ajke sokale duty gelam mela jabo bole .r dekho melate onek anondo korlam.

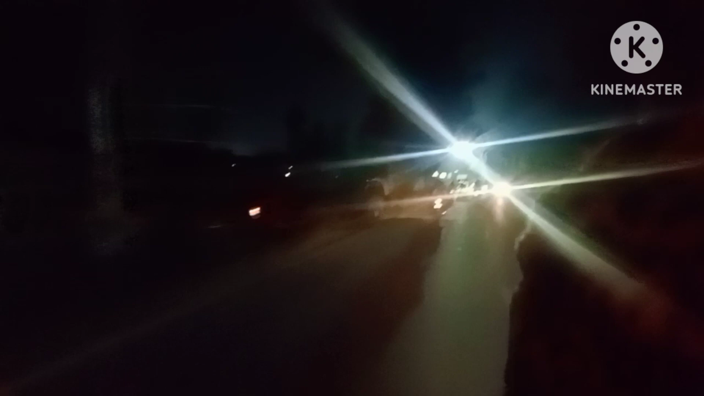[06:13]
তো দেখো এইটা হচ্ছে আমাদের আশাপুরের রাস্তা, মানে যে মেলা যাওয়ার, তো রাত্রি হয়ে গেছে, তখন মানে সন্ধ্যা ছটা সাড়ে ছটা বাজছিল, বাড়ি থেকে বেরিয়েছিলাম।